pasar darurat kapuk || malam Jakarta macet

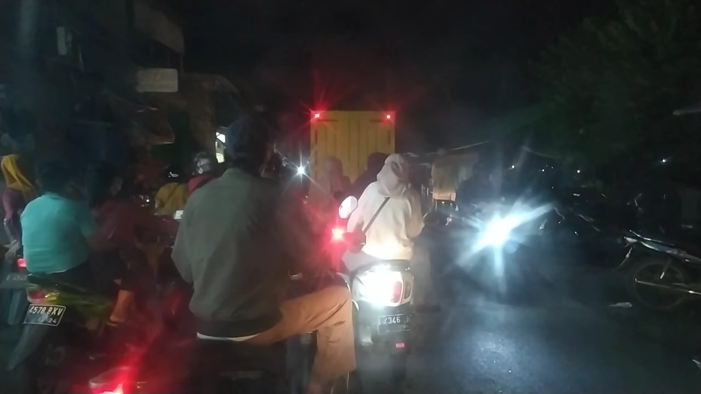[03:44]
Cek satu orang turun. Bosnya yang turun.
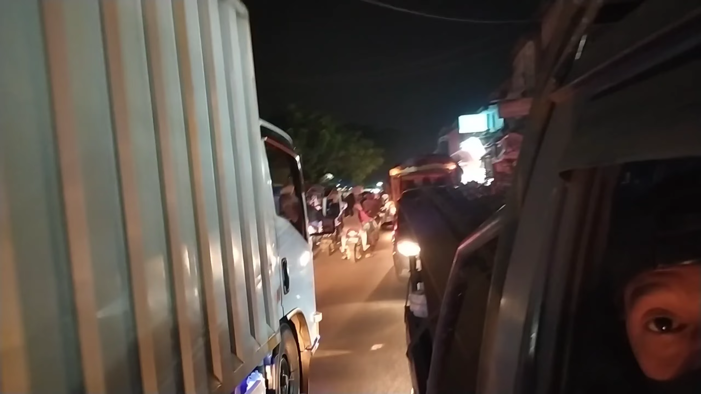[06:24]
mau belok kiri macet guys, ada bakso, lapar guys.
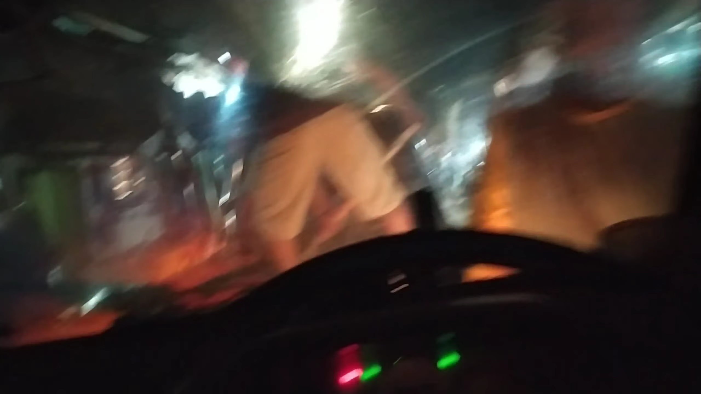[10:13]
Kaget ya. Ada apa ya? Ada lampu ya?